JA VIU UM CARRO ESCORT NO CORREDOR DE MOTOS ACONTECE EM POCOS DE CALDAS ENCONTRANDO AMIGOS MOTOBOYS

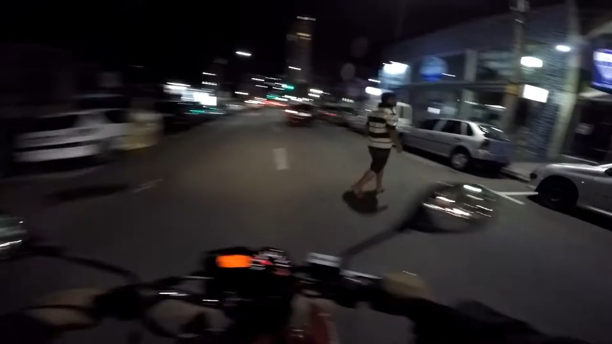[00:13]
Quer? Brincadeira, tiozão Lugar de atravessar a rua, tio
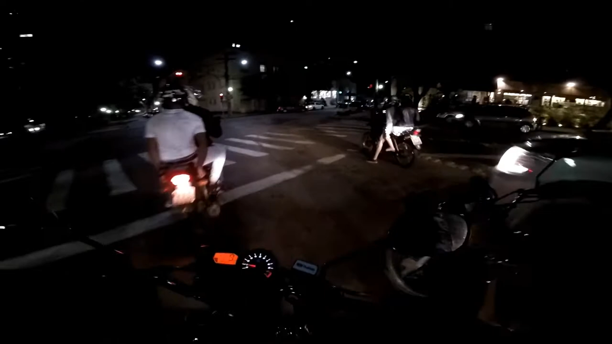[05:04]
cara O cara é firme É, não, ele gosta Ele gosta de alugar Mas ele é gente boa E hoje tá muito trampo Cê vai entrar pra cá Então falou, mano Tudo de bom pra cê É nóis É isso aí, tiozão O tiozinho ali Tá com o capacete Com o adesivo do KLE-621 Tio
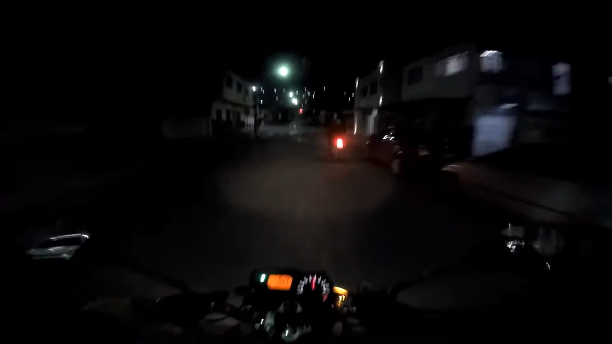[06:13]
Esse aí é o Luiz O Luiz corre com a gente lá na Sofitela Final de semana Muita gente boa, Luiz Salve pra você, meu querido Ô, tiozão Atravessando a Twister na frente, maluco Cuidado aí, mano Ó, ó, ó Trocando de faixa,
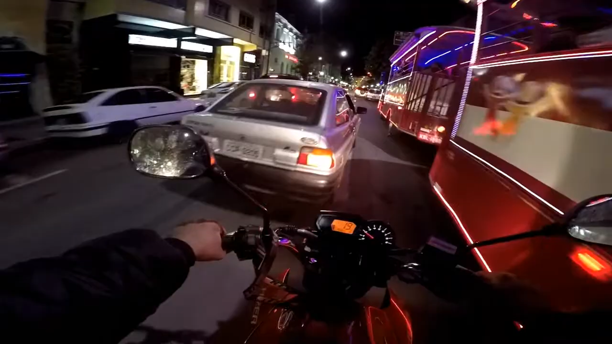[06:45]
malada Deu uma setinha Isso Fechando o corredor, tiozão É O escorte no corredor,
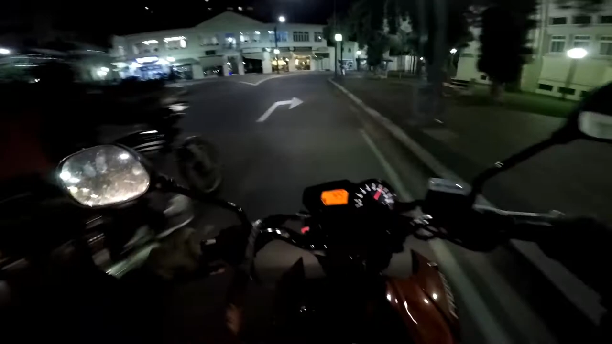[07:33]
É É Nóis, tiozão Vai atravessar na frente não, tiozão Isso Fica aí Fica aí Tô pensando o que, maluco Bagulho tá doido hoje Vê se pode, mano Ah, não é possível, cara Vê se pode um negócio desse Você já viu um negócio desse, mano? Carro no corredor Você é louco, tiozão O bagulho tá doido, mano